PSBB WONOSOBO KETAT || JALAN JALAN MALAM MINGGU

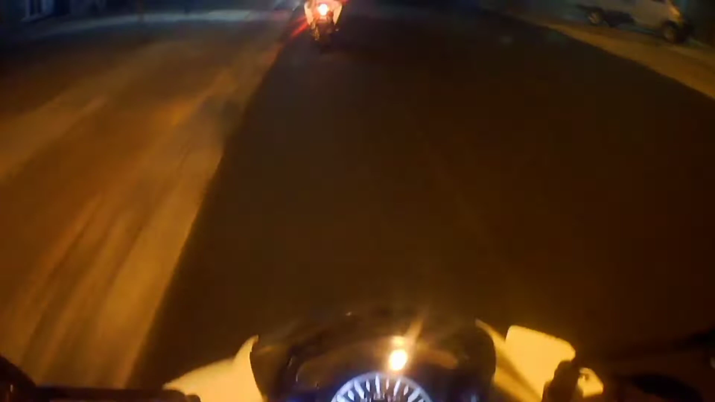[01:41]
kita belum ada tujuan nih bro. Mau kemana?
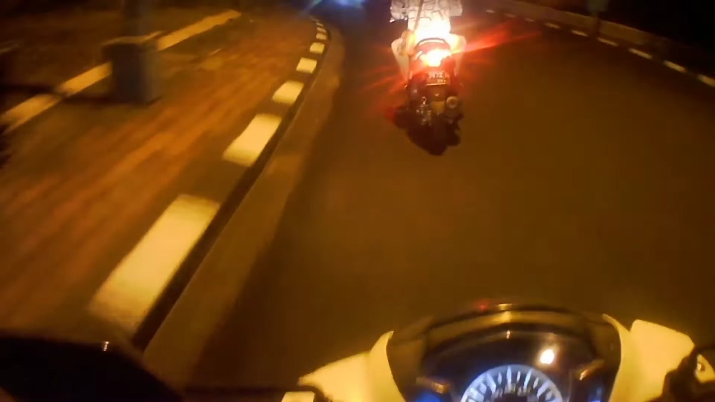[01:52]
Udah, yang mending keliling-keliling aja. Kali aja kita beruntung dapat ufti-ufti. Anjir. Gas. Tuh, Wonosobo asri bro.
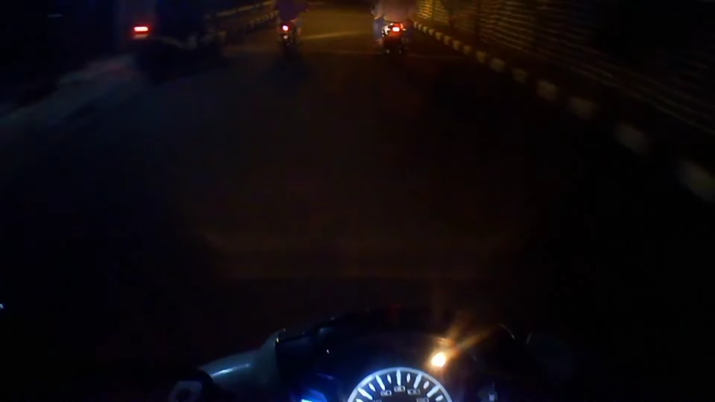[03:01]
Ya seperti biasalah, kalau malam minggu tuh gak tahu pada kemana, jalan sepi, tapi gak tahu mau
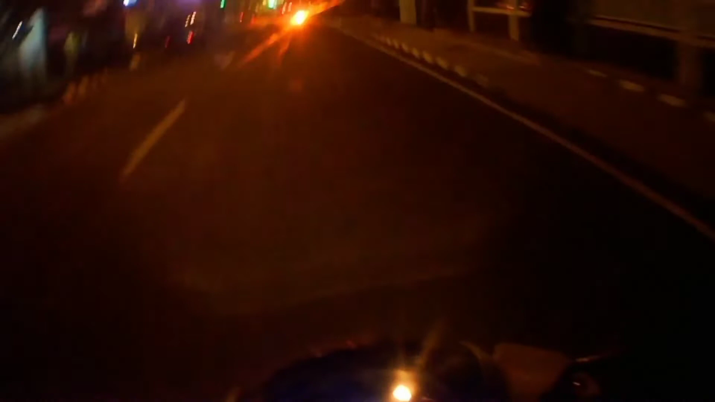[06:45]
juga buat jalan-jalan udah nggak terlalu rame kayak tadi.
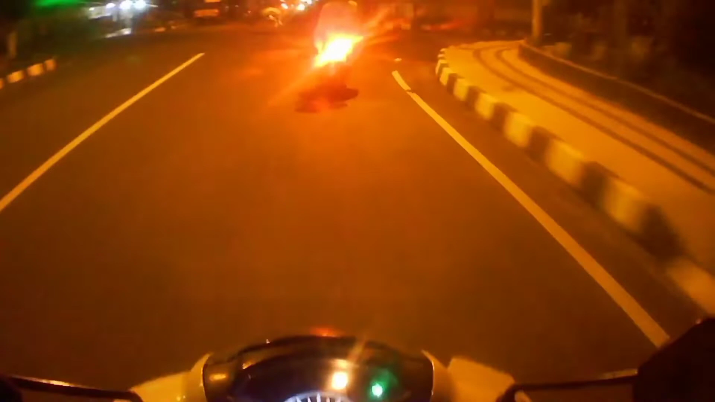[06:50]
Kalau tadi mah marit-marit udah pasti rame banget. Tahu pada kemana ini orang? Tuh banyak jajan-jajan. Kalau mau jalan-jalan jangan lupa bawa uang.